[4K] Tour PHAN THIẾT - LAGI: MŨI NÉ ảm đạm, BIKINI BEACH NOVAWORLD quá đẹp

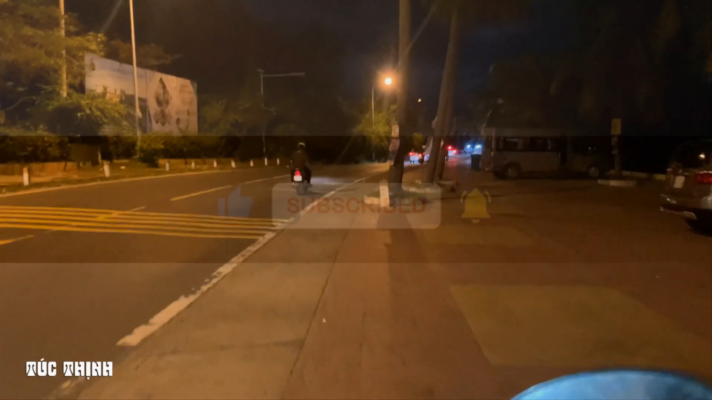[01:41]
Hi, xin chào quý anh chị và các bạn. Hiện tại là bọn mình đang ở Mũi Né. Và bây giờ là 8 giờ tối.
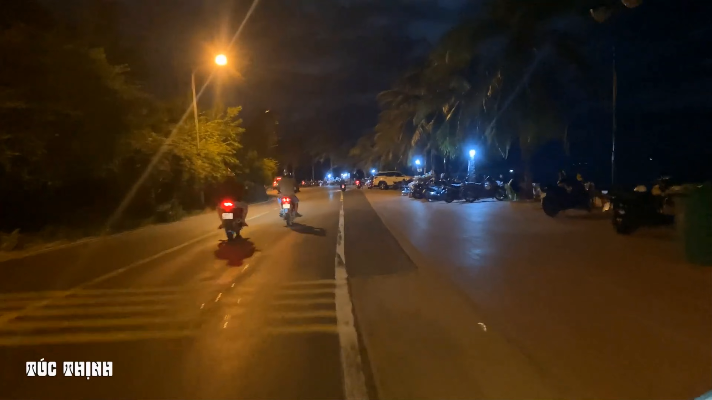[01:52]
Mời quý anh chị và các bạn cùng chạy dọc cái con đường Mũi Né này tham quan cùng với bọn mình nha. Wow. Ở đây là biển cạnh bãi đá Ông Điệu quý anh chị và các bạn. Nhiều du khách ngồi ở bờ kè này.
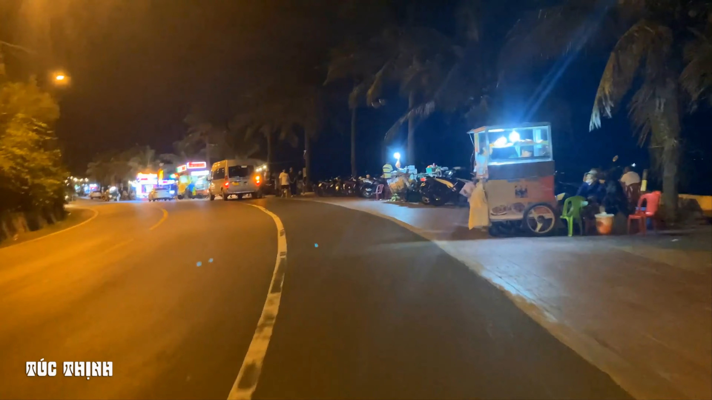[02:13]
Đây bán đồ ăn nhanh, bán kem.
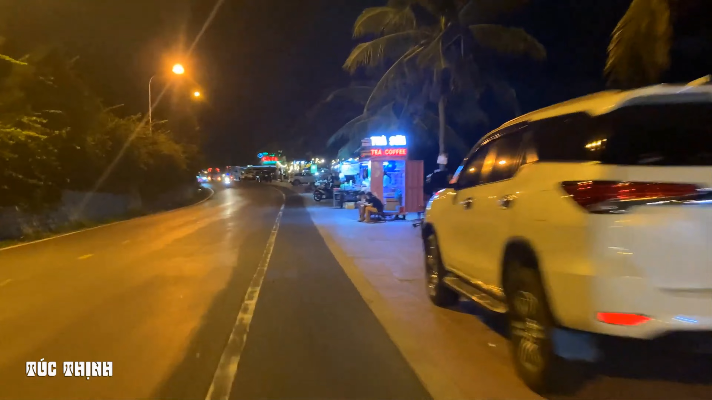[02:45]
Đây tập trung nhiều quán ăn vặt nữa, nhìn vui. Ăn ở đây ngồi dòm ra biển. Năm nay quý anh chị các bạn, cái buổi trưa thì bọn mình tới Phan Thiết từ lúc trưa lận.
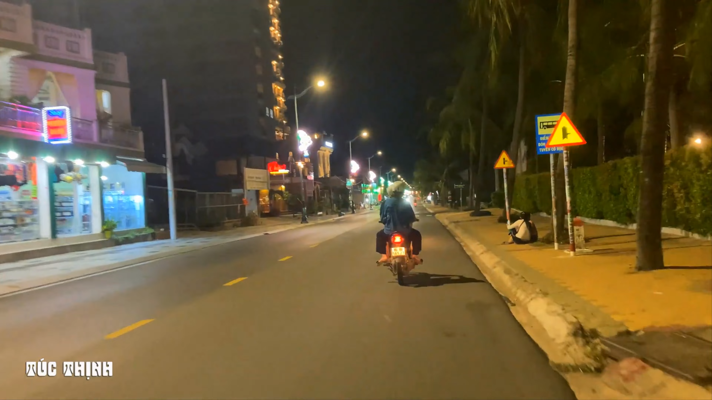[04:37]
Anatara. Quý chị các bạn thấy không, con đường rất là vắng. Nếu như ai đã từng đi Mũi Né rồi vào cái thời trước Covid đó, thì thấy là những cái con đường này nè, buổi tối đó, khách Tây họ đi bộ du lịch, họ tham quan rất là đông, rất là nhiều. Nhưng mà bây giờ nó trở thành một cái con đường vắng vẻ, người bán nhiều hơn người mua.
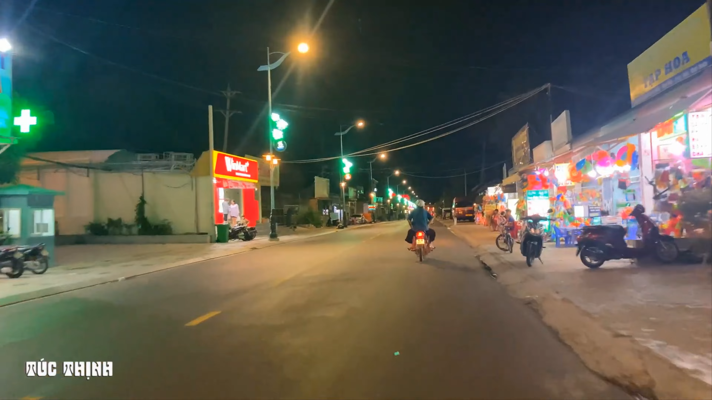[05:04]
Thấy cảm giác
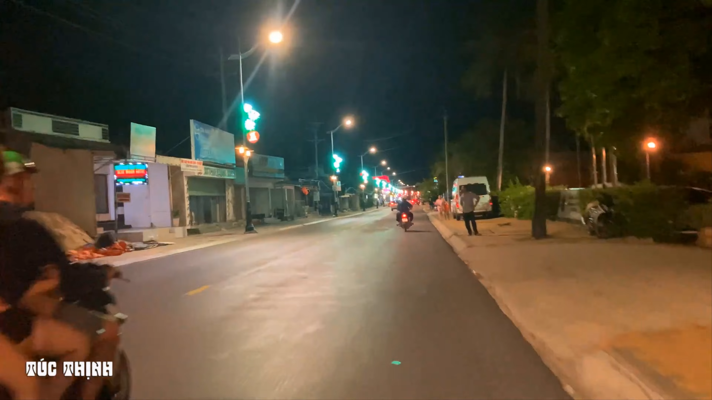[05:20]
nhìn cảnh này mình thấy cảm giác nó hơi buồn buồn hả Mi ha? Vắng quá, nó không vui mắt như ngày xưa. Làng tre bamboo.
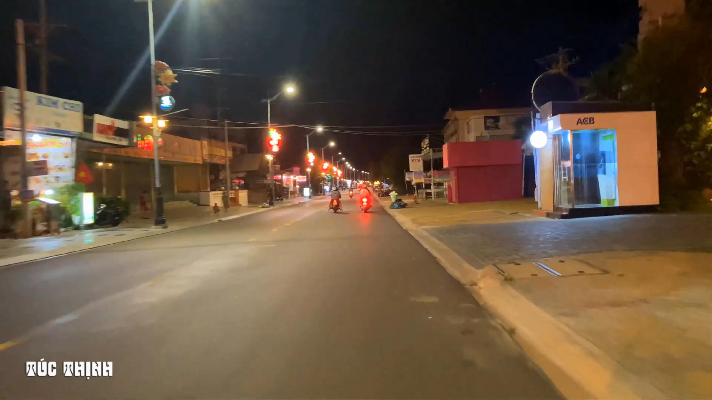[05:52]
Chạy ngang những gì sẹo đó thì thấy xe cũng ít, cũng vắng. Mũi Né bây giờ khác xưa rất nhiều.
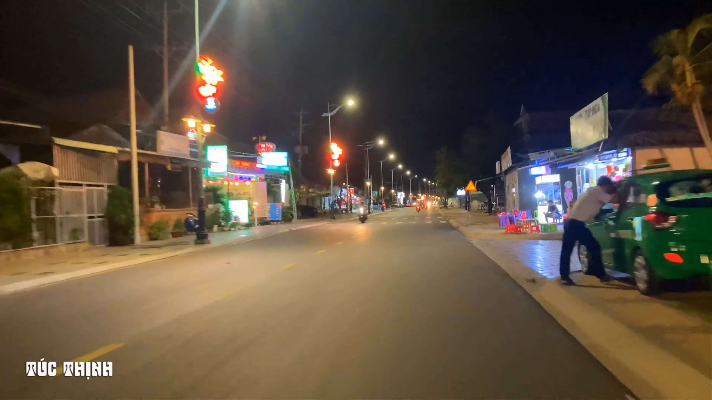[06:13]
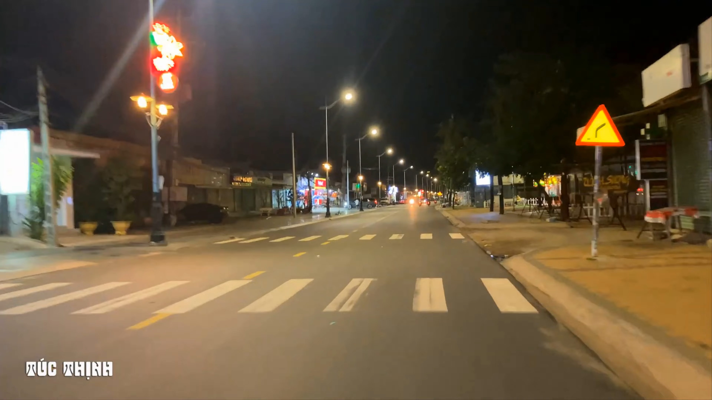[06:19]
Những quán xá bàn nhiều hơn người. Đây là phía bên tay trái của mình nhiều cái cửa hàng quà lưu niệm là hầu như là đóng cửa hết luôn. Ở bên tay phải đoạn này cũng vậy luôn.
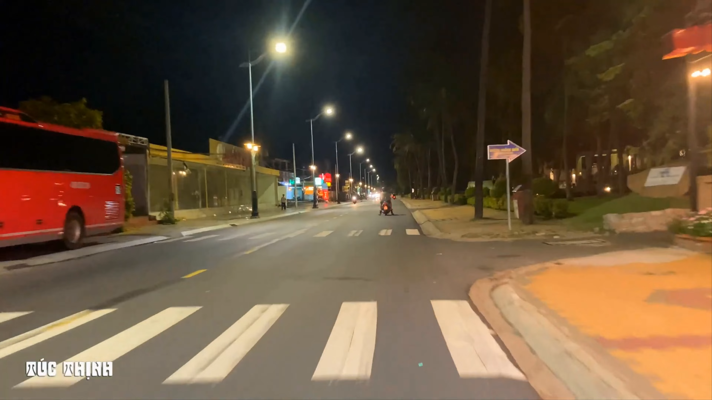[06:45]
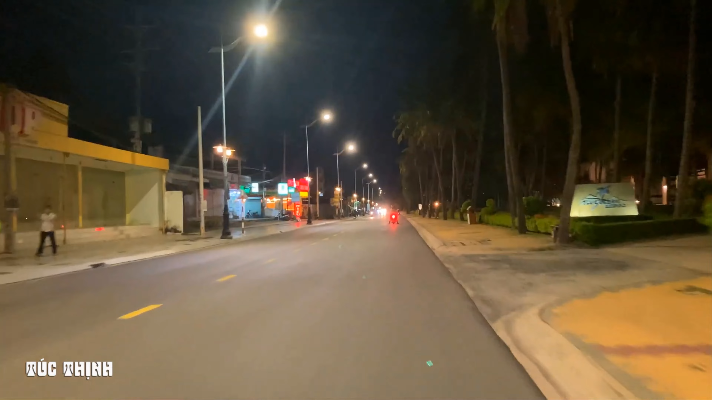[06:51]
Trông buồn quá. Những cái quán ăn đó quý anh chị các bạn le que được một hai bàn nè.
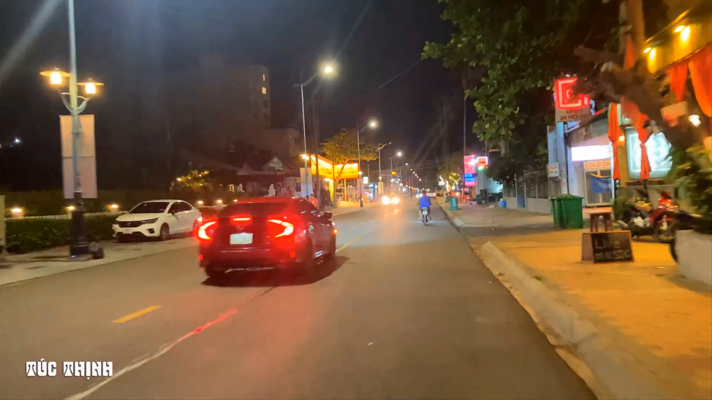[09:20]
Còn những nơi mà giống như đồ để quà tặng du lịch thì không còn nữa. Cái con đường rất là vắng vẻ.